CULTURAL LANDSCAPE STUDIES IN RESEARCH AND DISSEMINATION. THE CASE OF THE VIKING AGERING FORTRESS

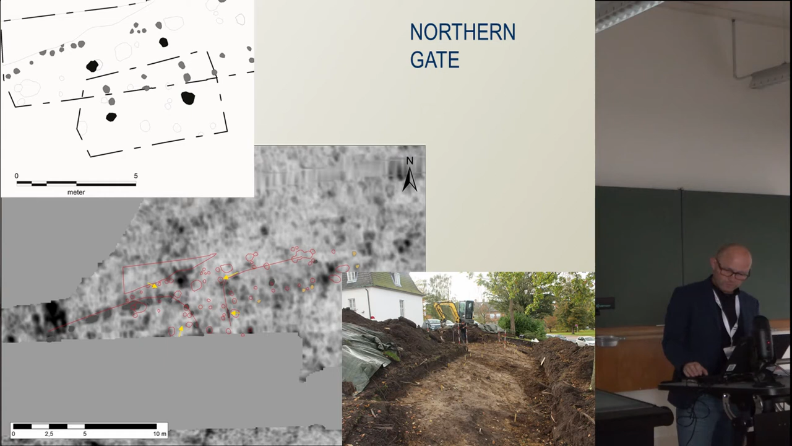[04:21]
The radar survey proved the location of the northern gate to be right, and it was thereby possible to orientate the fortress. By comparing it with the ground plan of the Fjörgat fortress, also a number of possible houses were found in the radar data.
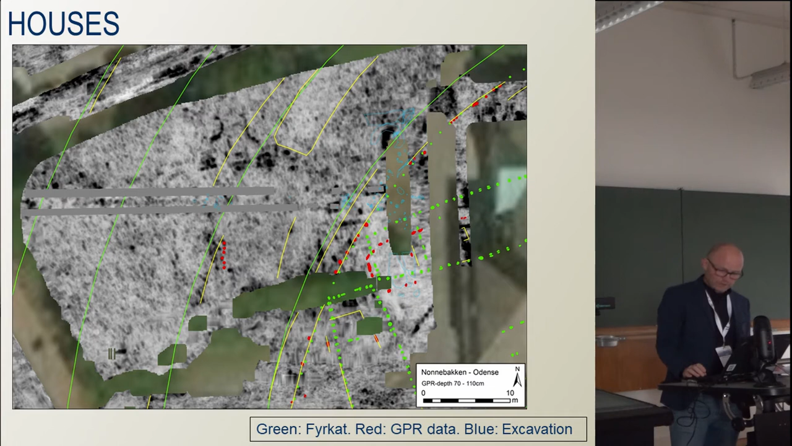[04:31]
And a few weeks ago, we had the possibility to make a small controlled excavation,